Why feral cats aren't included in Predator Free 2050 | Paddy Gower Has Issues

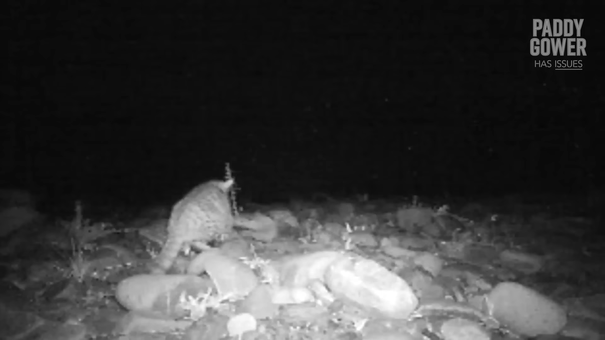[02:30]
They've caught feral cats on camera, killing these birds and eating their eggs.
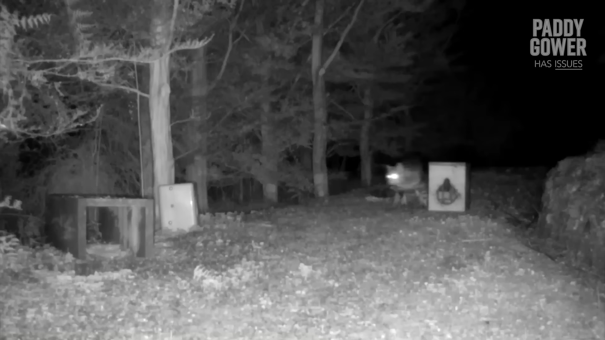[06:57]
And there are some sites where we've been doing research where we've picked up more feral cats on cameras.
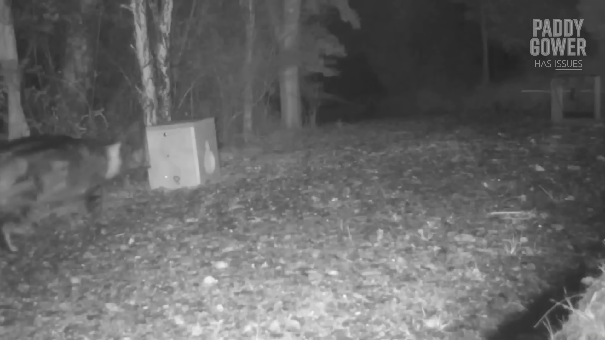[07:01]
Do we have enough data on the impact of feral cats on our biodiversity?